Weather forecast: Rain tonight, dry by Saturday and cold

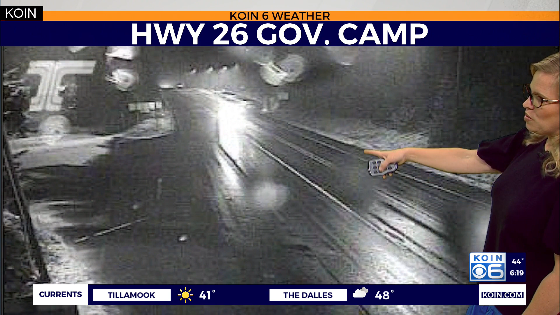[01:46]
You can see the road is still just wet, but it's going to be a full of snow by the time we get to Sunday.